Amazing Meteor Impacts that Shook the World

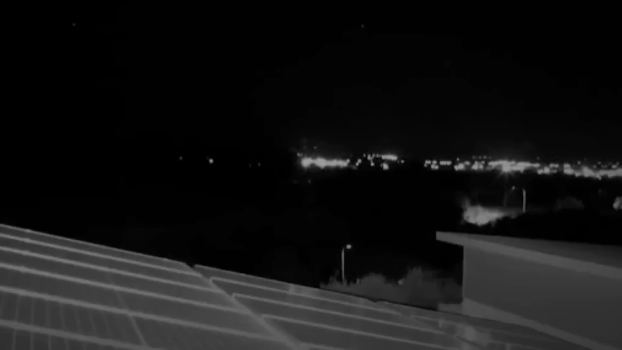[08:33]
Residents in the town of Croydon felt the explosion and heard a loud boom as the meteor was likely traveling at up to 93,000 miles per hour.